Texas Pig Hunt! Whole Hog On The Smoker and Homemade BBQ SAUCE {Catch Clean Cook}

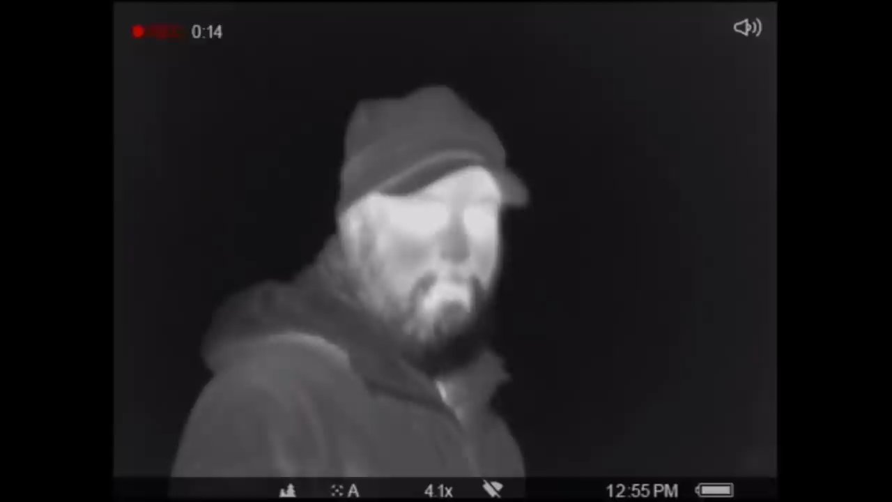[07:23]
Alright, so this, I'm trying to give y'all a reference. It's really foggy tonight, so it's hard to see. Oh, look. There's a deer. How sweet is that?
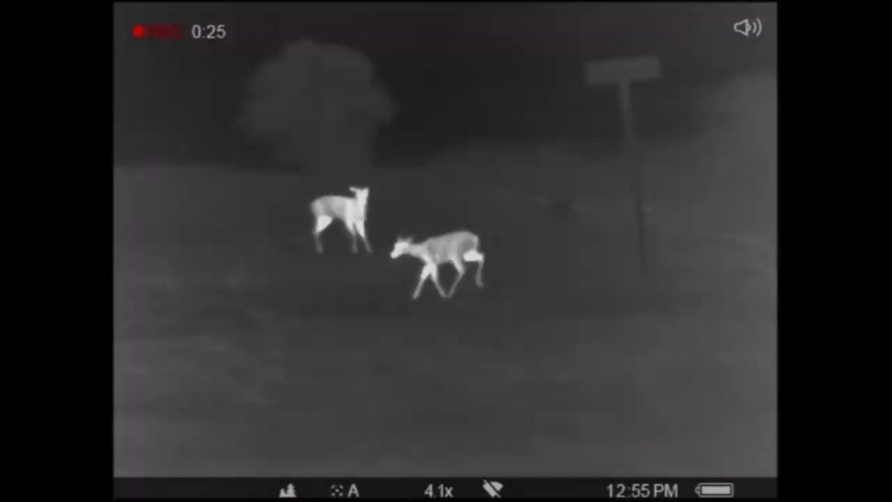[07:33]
Pulsar.com. Link in the description. Y'all go check him out.
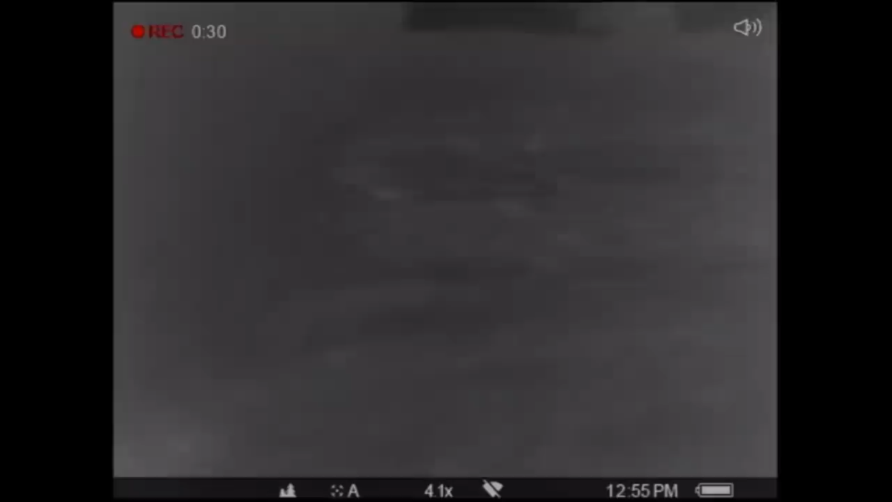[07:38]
So, right where that deer went in is where he shot. And, it came down this tree line. Down to where we're at right now. And, this is where we think they darted in.
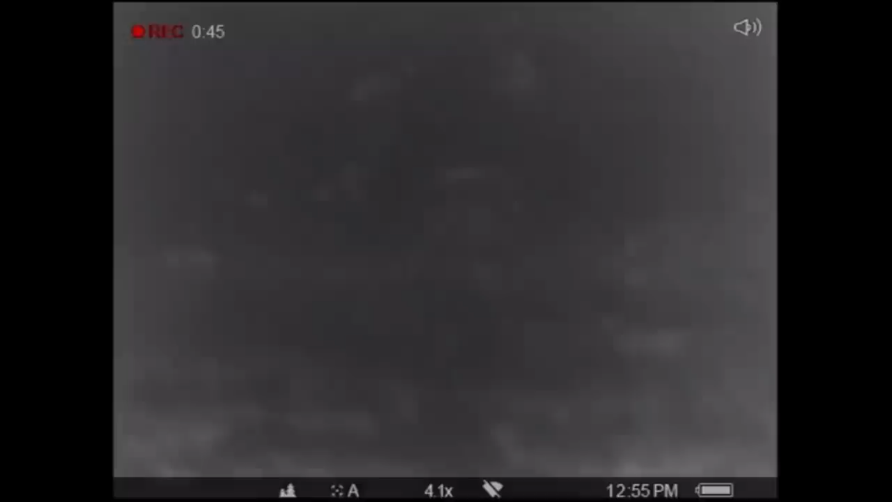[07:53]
So, we're gonna walk back in here and see if we can pick up any color. Oh, there's some oryx. Mama and a baby. Maybe two babies.
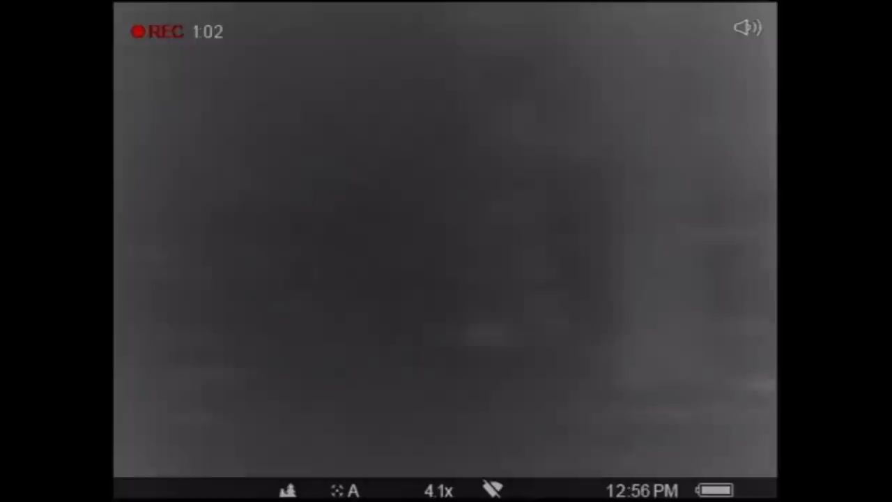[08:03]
Uh oh. There's something. Where are you looking? Straight ahead.
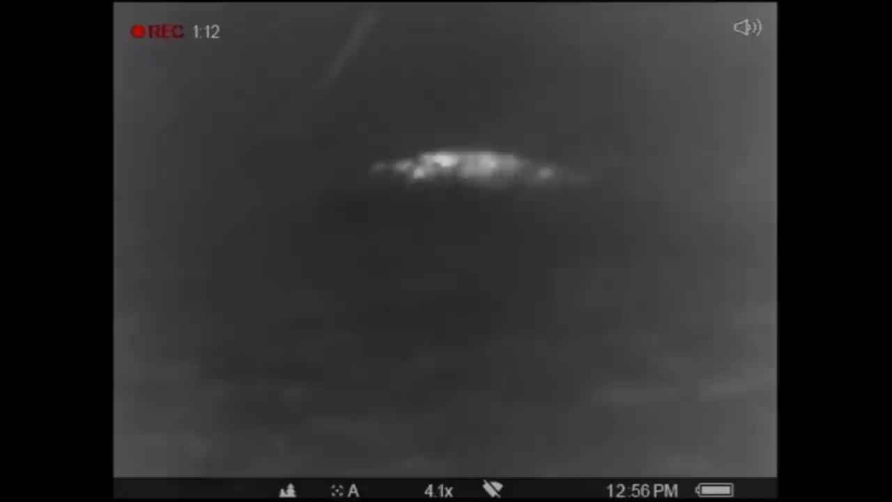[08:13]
I think we found your pig. It just looks like a big blob.
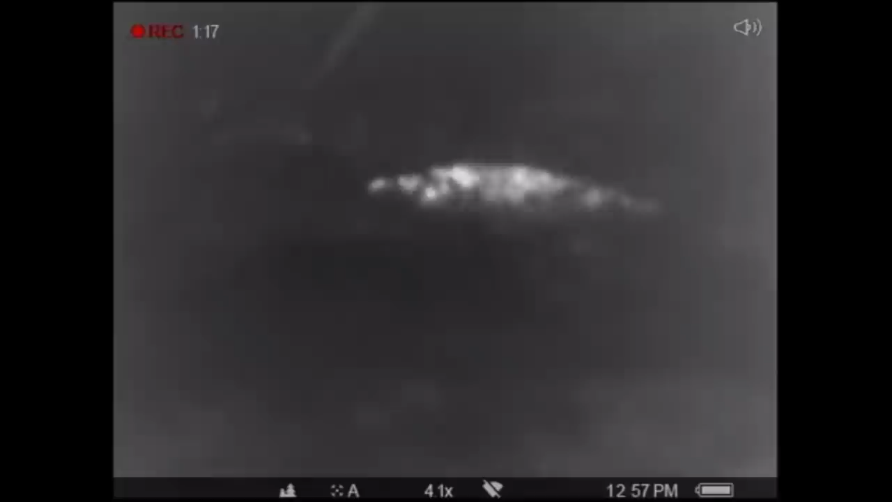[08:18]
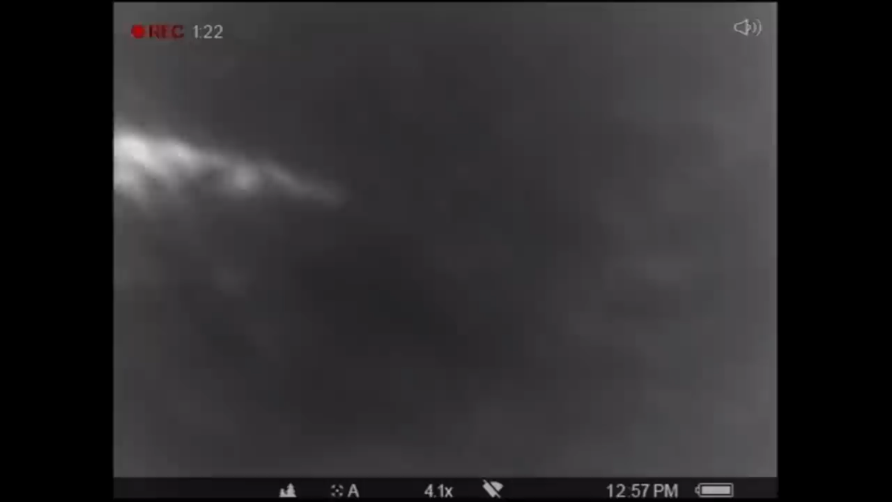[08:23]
That's him. Done. I can't do. We walked past this too, didn't we? Yeah. Alright. I'm switching all back over to the camera.
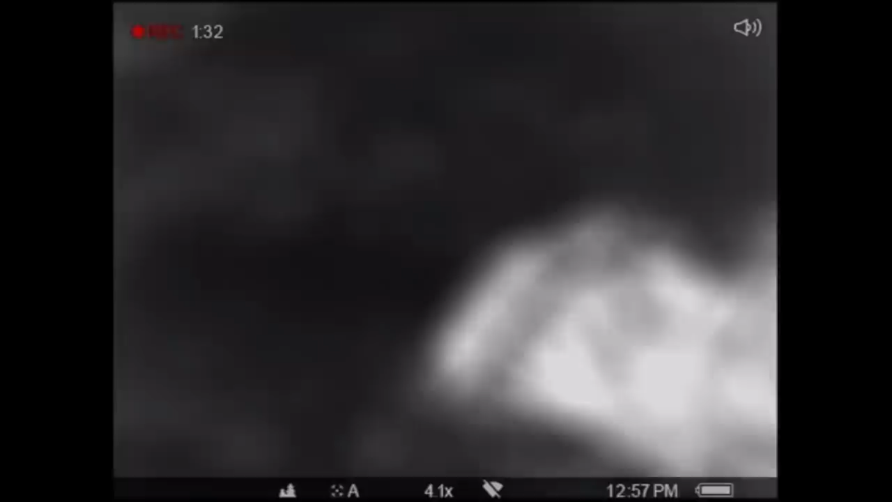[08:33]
We found him. Awesome. Guys, we literally walked past.